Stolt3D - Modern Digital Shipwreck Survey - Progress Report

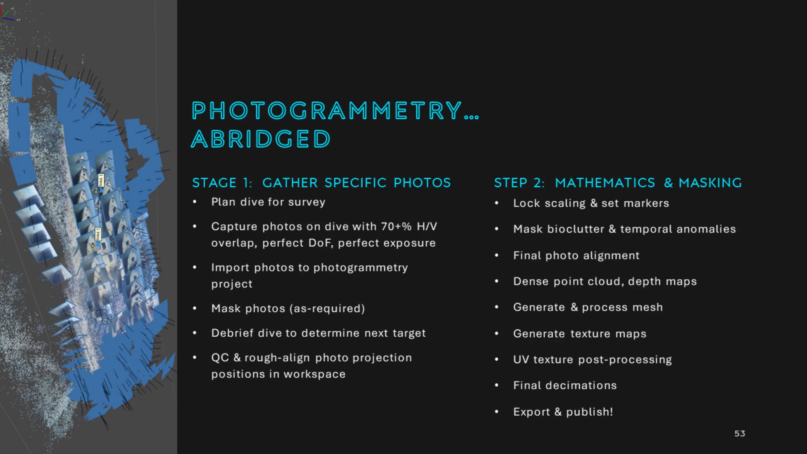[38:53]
Just casually whisking away in about a year and a half before. Right. The workforce.
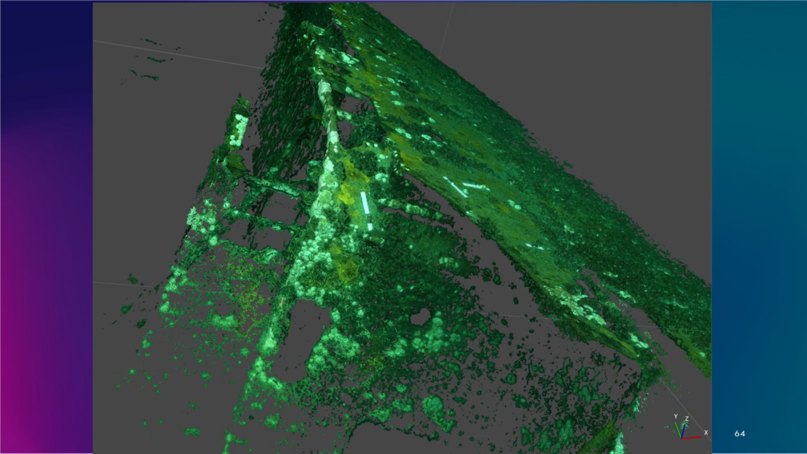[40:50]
I'm going to show you several, several chunks. You can see the scale bars have been locked in,
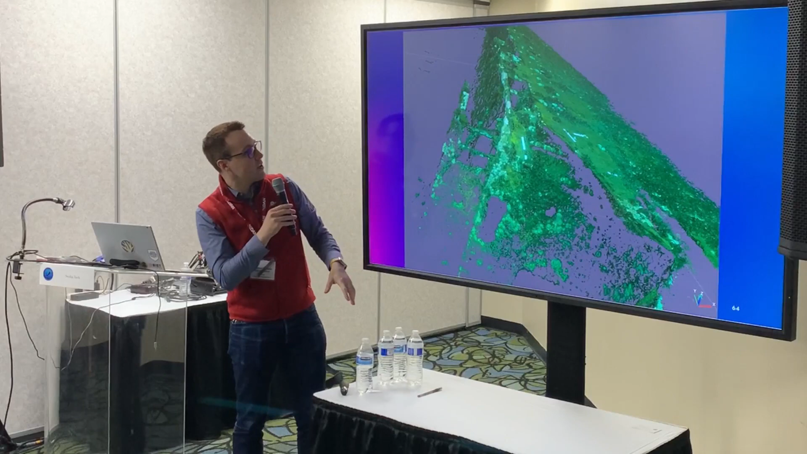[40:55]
and you can start to see both the superstructure as well as the hole shape taking form.
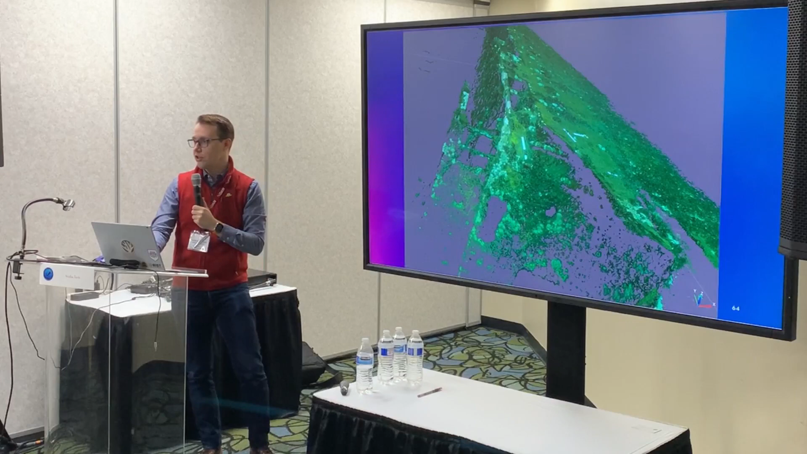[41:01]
I can show you a little bit more, but only if, uh, Larry, you're next, right? Olga? Okay. Nope? Okay, cool. We'll move forward quickly. You can start to see the survey pattern as the diver when they were first attempting transects.
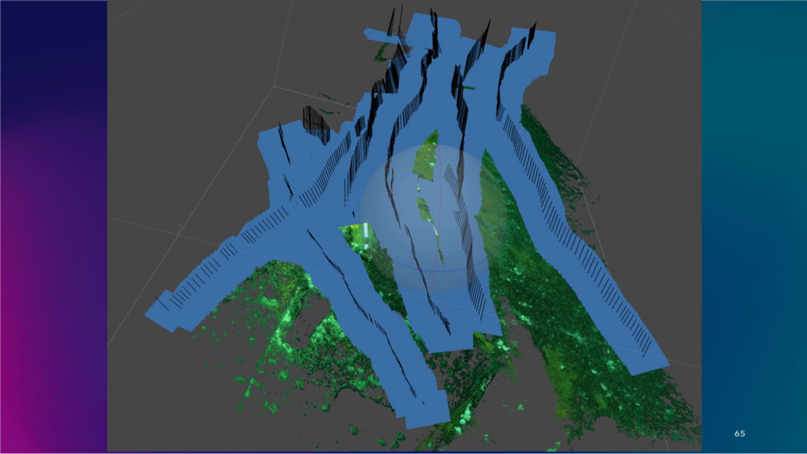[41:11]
This is the first dive of the season immediately after training.
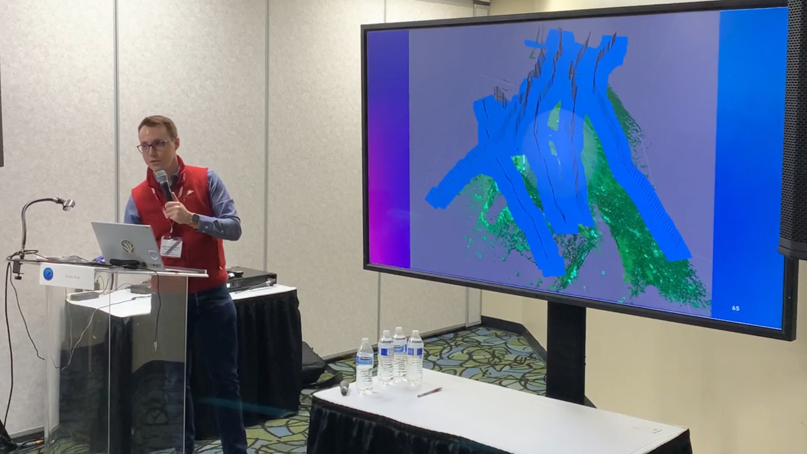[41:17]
This is what current will do to a perfect transect pattern. It's pretty rough.
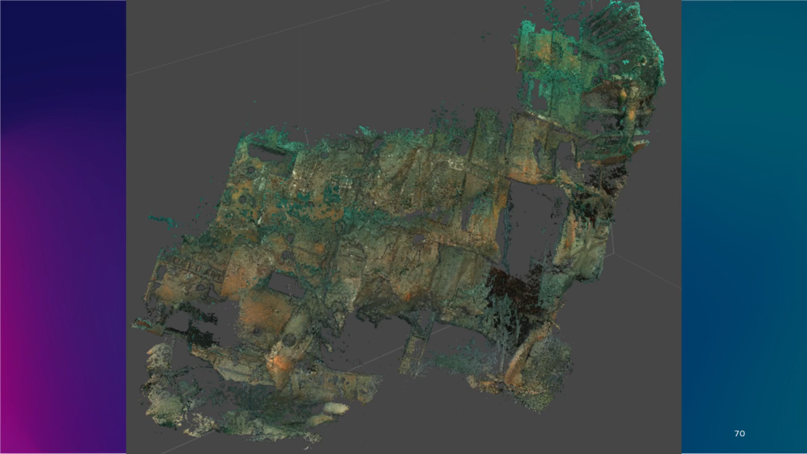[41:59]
The chunk will be aligned with that top shell. We take these pieces, like legal components, and we align them together because you have to survey chunks of the wreck.
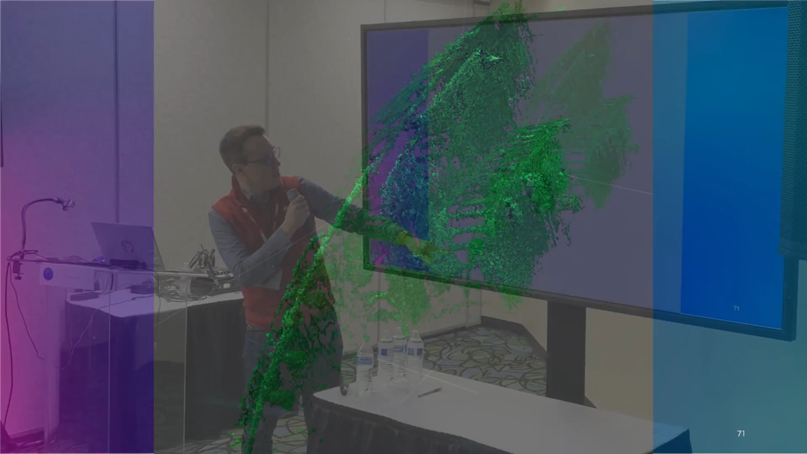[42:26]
You can kind of see that lighthouse. I believe that's the kitchen lighthouse. And you can see where the deck railing starts to go.
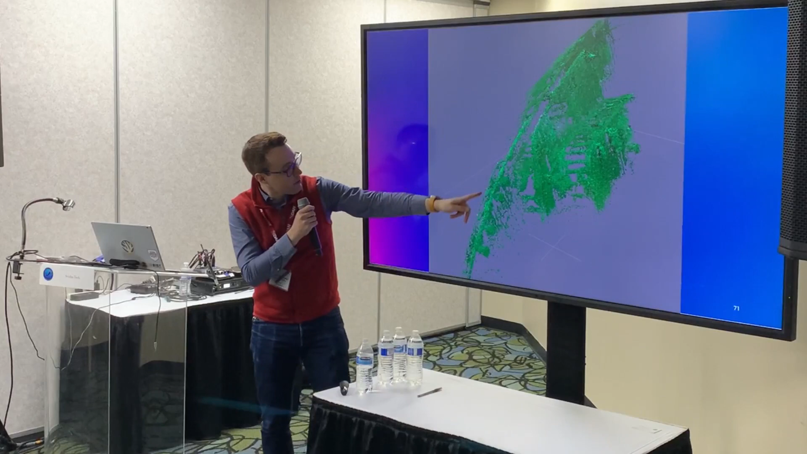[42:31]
And the crane is going to be down here. The david. And with that, with eight seconds to spare, I say thank you very much for your time. I suppose I want Q&A outside.